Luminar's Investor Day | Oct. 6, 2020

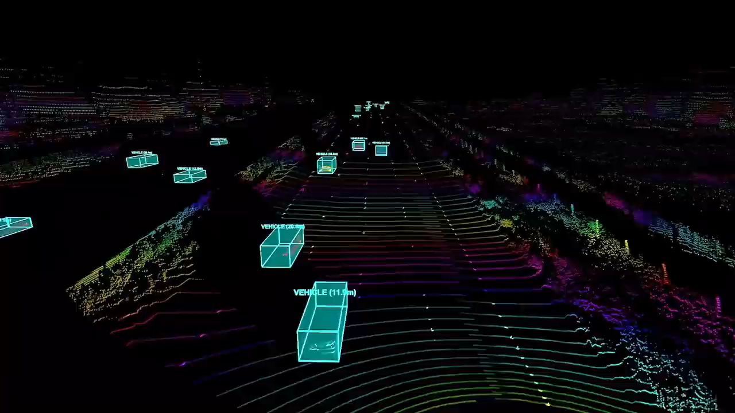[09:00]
You'll be able to see zooming way out in the distance, 250 meters ahead, a stalled black car out on the road. We get seven points on that object, which is really a lot in this context.
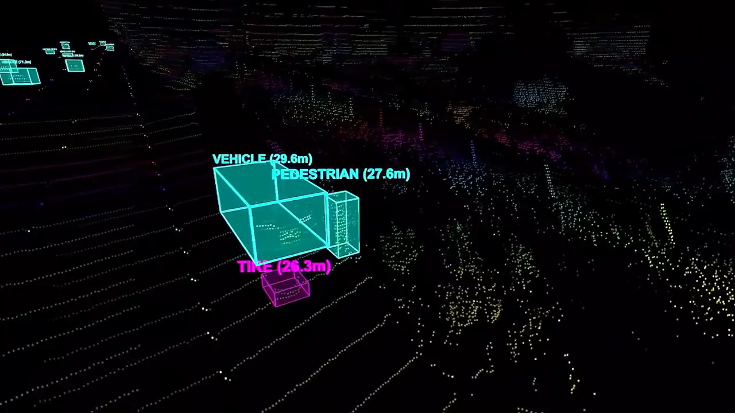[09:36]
It goes to show the kinds of things that we're able to now see with this per level of performance from a LiDAR standpoint,
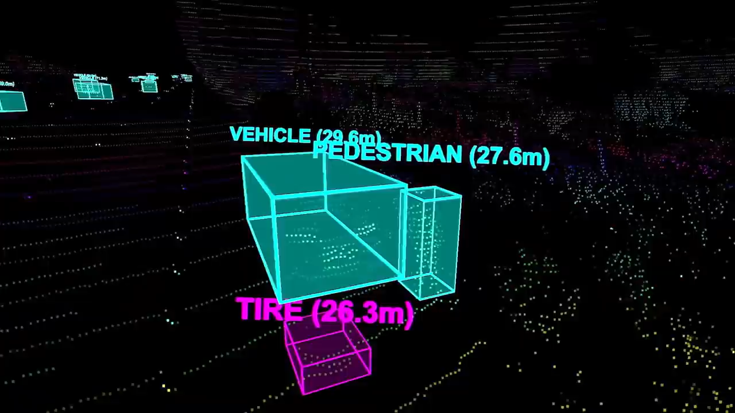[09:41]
as well as our software for detecting and identifying the objects ahead.
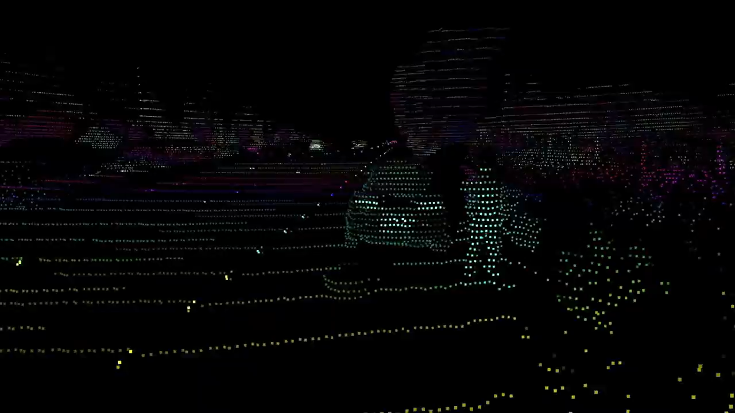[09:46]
So in the next example, we'll show LiDAR safety and performance is important even in lower speeds, too, as well.
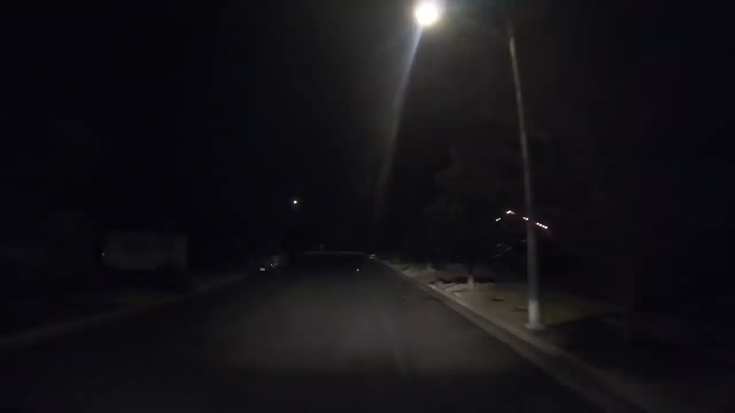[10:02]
And I don't know if you quite caught that, but there was a white orb that just rolled out into the screen just in the middle of the road there. And it's actually really hard to be able to detect, particularly with just the camera, with everything going on. You have the other street lights, you have some other lights in the scene. But this is where LiDAR is supposed to come in and help save the day. The challenge is, even with these very expensive legacy LiDAR systems, if you zoom in on this data, you can actually only get a single point on that ball.
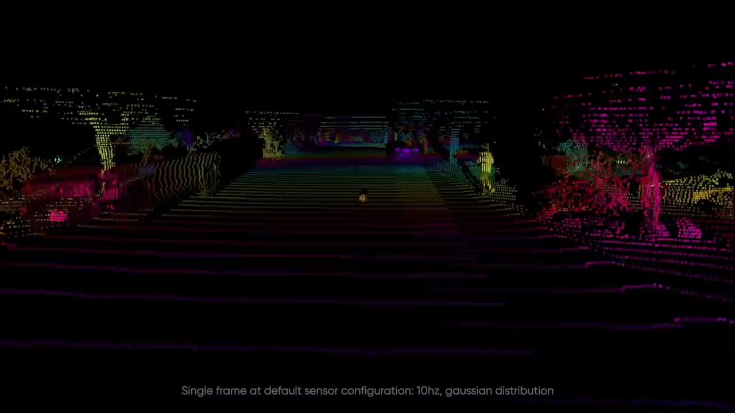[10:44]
And of course, what's to come, a girl chasing after it. That's what makes all the difference.
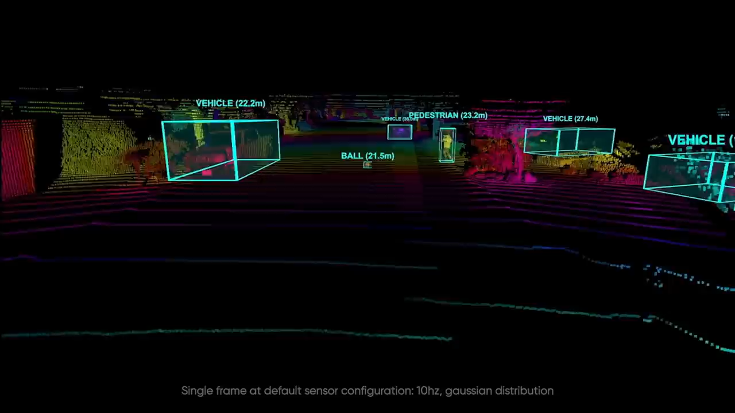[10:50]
You can see our software identify the different objects.
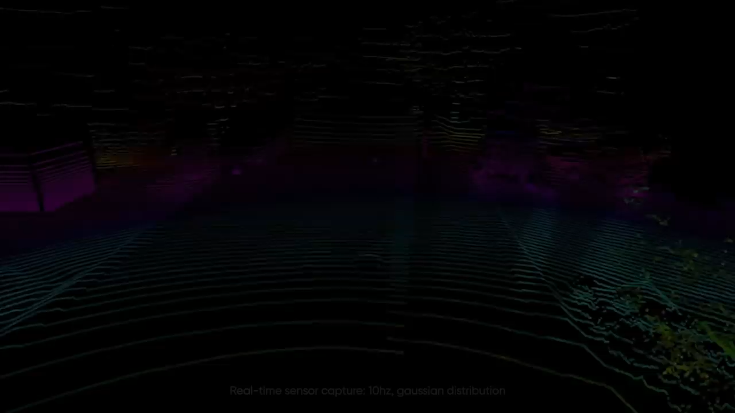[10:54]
And you can actually even see the scene play out live with a girl running out in the street and the car coming to a safe stop just in time.